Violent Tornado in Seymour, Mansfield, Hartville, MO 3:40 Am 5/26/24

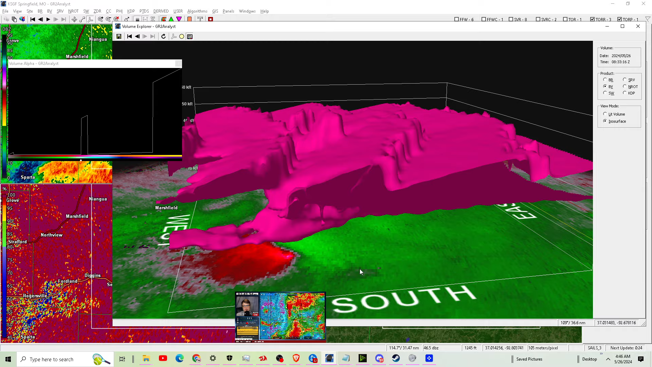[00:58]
Let me come back down here.
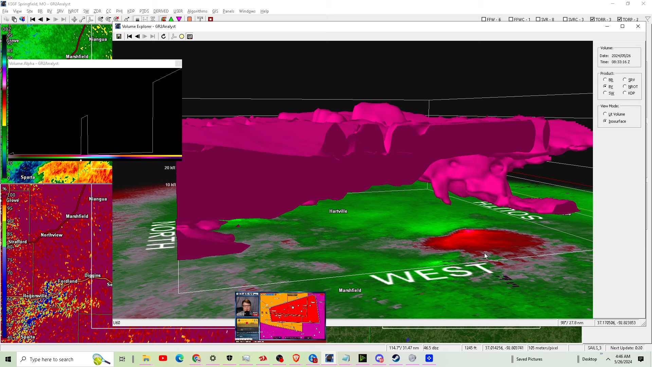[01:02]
Yeah, this tornado is still on the ground here south of Pleasant Ridge. South of Pleasant Ridge.
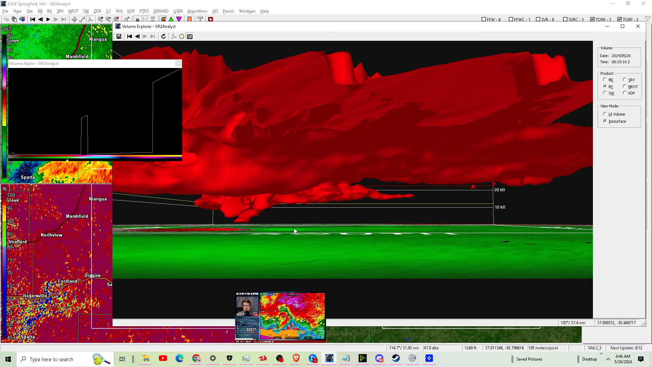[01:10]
Still a tornado on the ground heading towards Powell, Turkey, Summit, Yelville, and Flippin'.